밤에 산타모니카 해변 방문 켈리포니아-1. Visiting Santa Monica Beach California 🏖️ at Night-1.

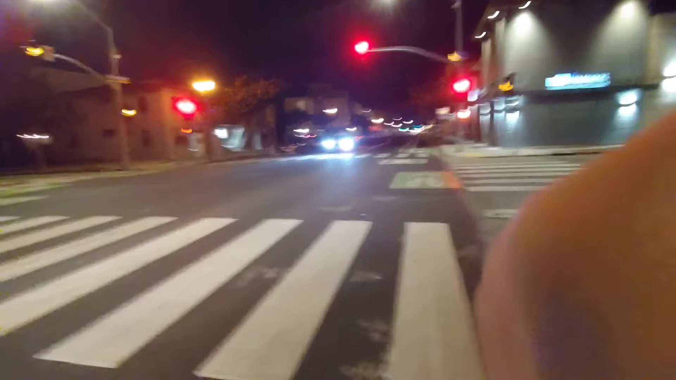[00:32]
가까운 줄 알았더니 아주 머네요, 아주. 네, 지금.
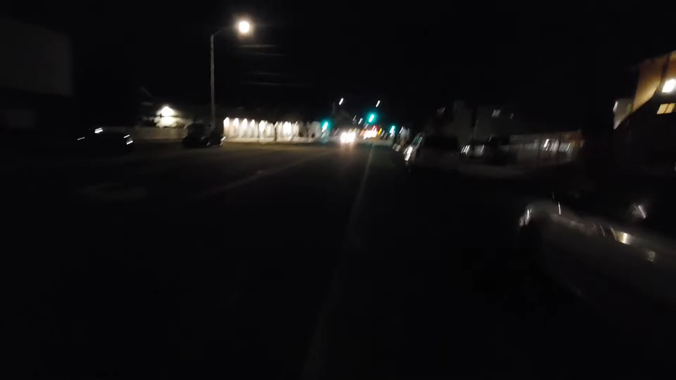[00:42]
아, 참. 되게 상쾌하고 좋네. 이 도로가 너무 좋아요. 약간 내리막길이거든요?
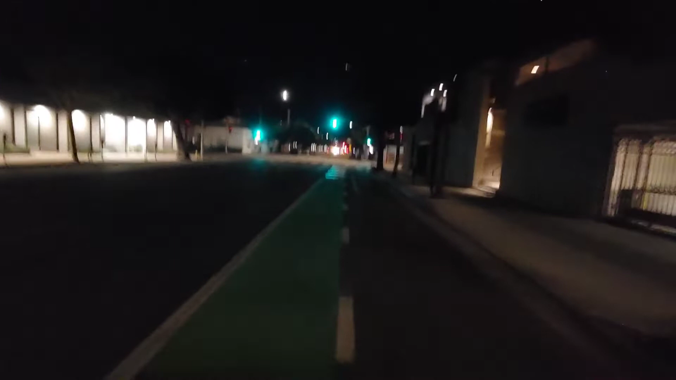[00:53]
내리막길이라서 힘도 안 줘도 되고, 발판 밟을 필요도 없고. 그래서 좋아요. 네, 또 설설 달려볼까요? 아차! 네. 아, 참나.
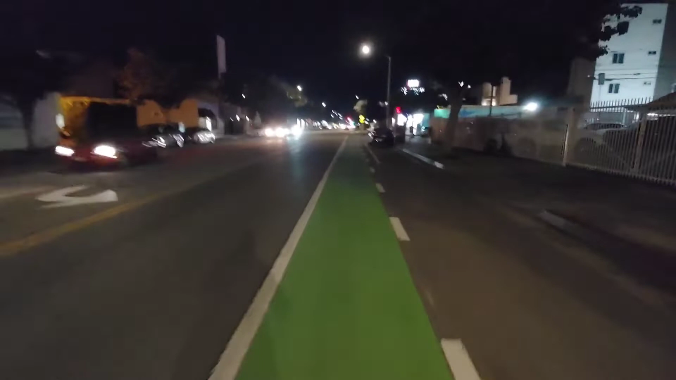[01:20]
아우, 여기는 왜 이렇게 이 바닥도 편해요. 편편해서 그렇게 페달 많이 밟을 필요도 없어요. 약간 내리막이거든요, 비치로 가는.
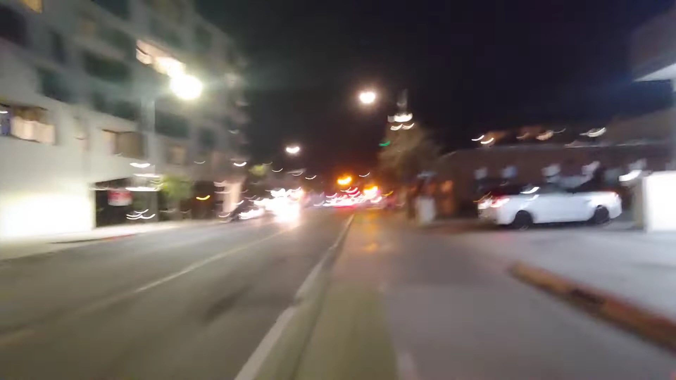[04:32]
아우, 거리가 되게 멀다. 여기 보면 타겟이 저렇게 조그매요, 스토어가. 그리고 곳곳에 있어요.
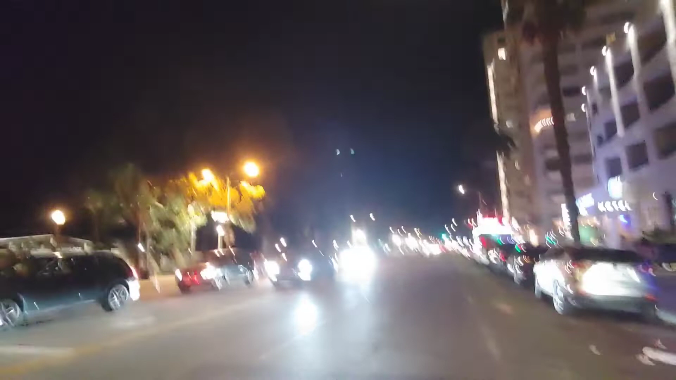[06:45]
네, 여기는 이제 빛이 로드 따라 쭉 있는 거고요.